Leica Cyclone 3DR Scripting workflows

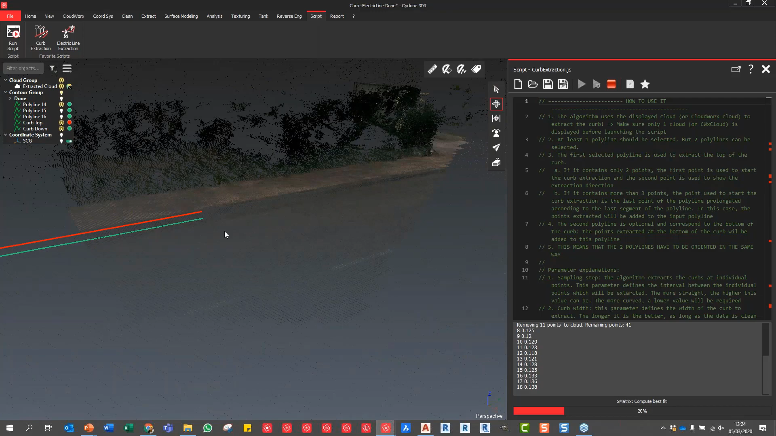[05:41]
meters along there based on the tools I've just put in so that is the uh that's the curve extraction function so that's now finished um so once I'm finished and that there they're now created I don't need to accept or anything I can just close that down but what you can see in here you can see an explanation of the parameters how to use the script and then obviously you can change
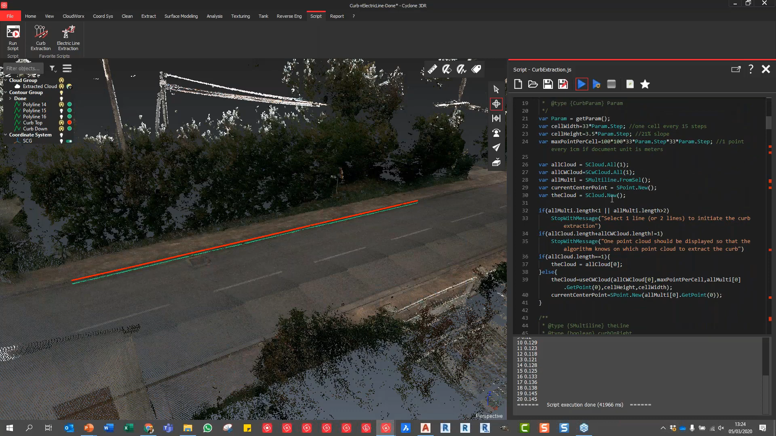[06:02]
any of the code and re-save this um as you want so you could effectively create a copy of this and then you could tweak the settings to give you a slightly different output so that's the the
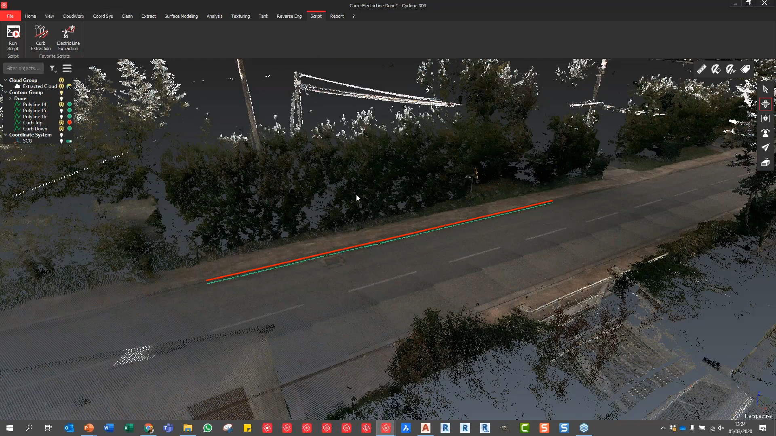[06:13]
curve extraction now the other one this is the one that I find most impressive just in kind of in terms of the sheer speed
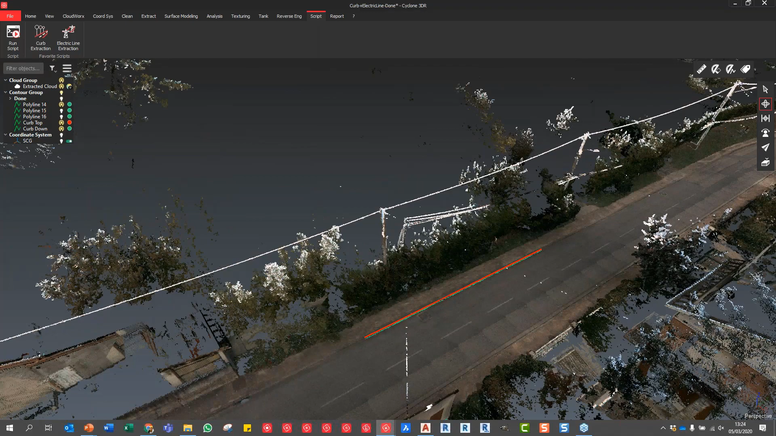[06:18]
is when you've got overhead lines like this on this data set so what I'm going to do is I'm just going to
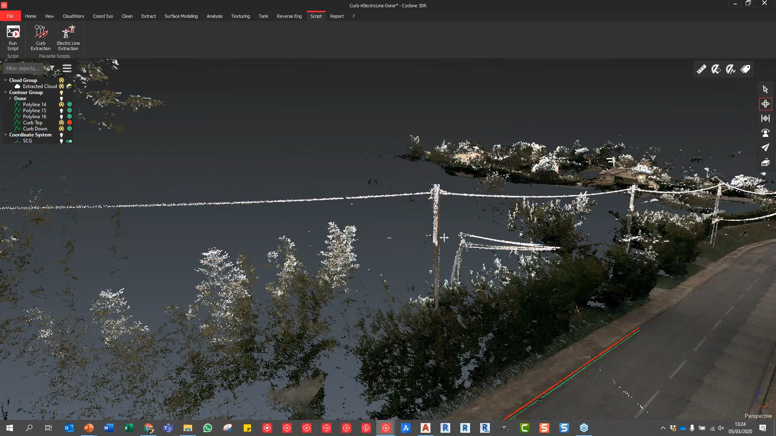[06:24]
navigate over to here a little bit so you can see um and I'm going to use the electric line extraction now the
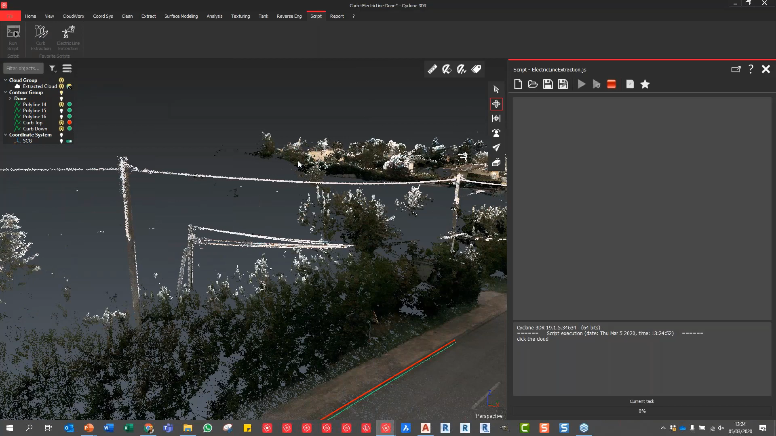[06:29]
electric line extraction is slightly different because it doesn't actually require you to pick anything other than the point cloud so what I'm going to do is I'm going to pick the point cloud it says there you go so the point cloud
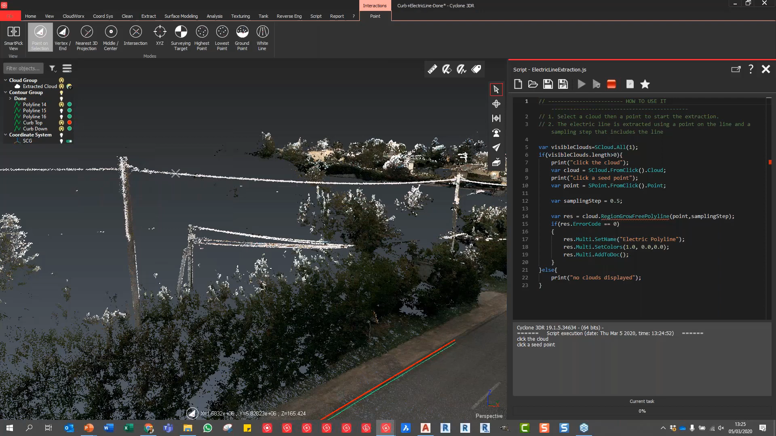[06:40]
is the point cloud is picked okay there you go there's the point cloud is picked and then that is the extraction done I haven't I've not even really touched anything and there you go there for sure your red line so
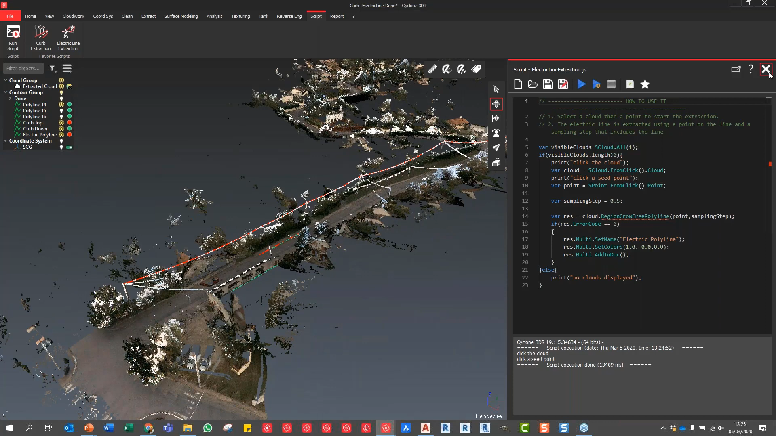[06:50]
if I just close this down and if I turn off the point cloud that that is the extents of that line that has just been created
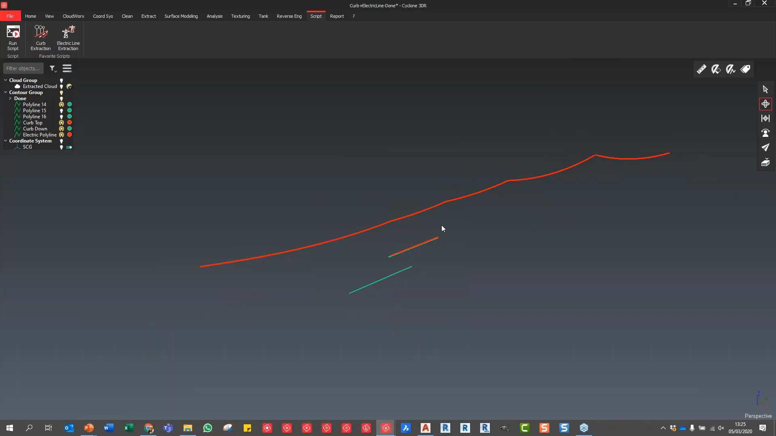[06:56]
automatically using the script so you can see it's
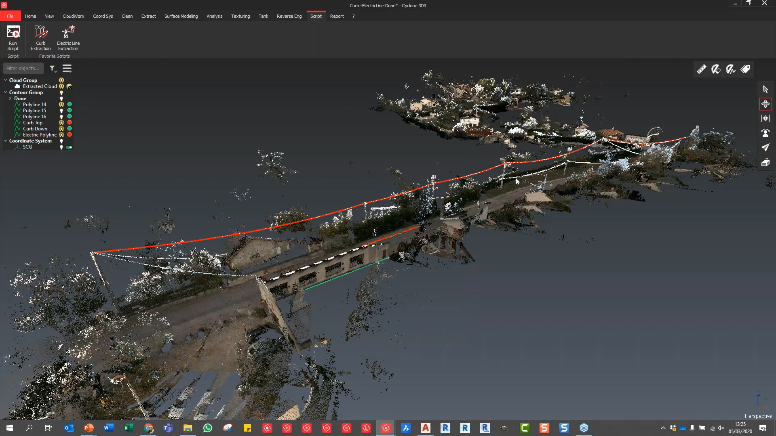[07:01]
incredibly fast it's gone all the way down to this end and then we would just repeat that on the other parts of the data set